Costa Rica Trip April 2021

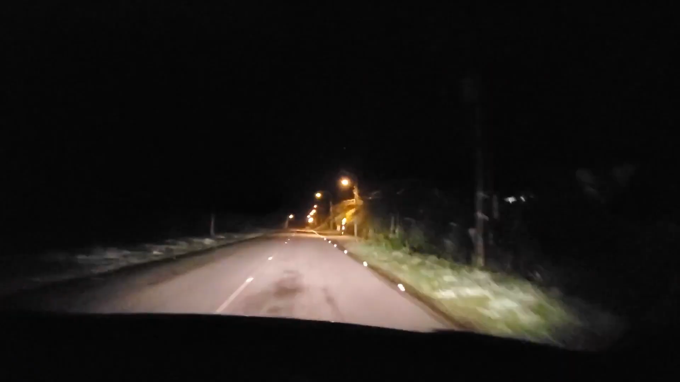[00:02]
the night is literally like it's 3 20 in the morning and we're going through these little pals look at these trees okay let's uh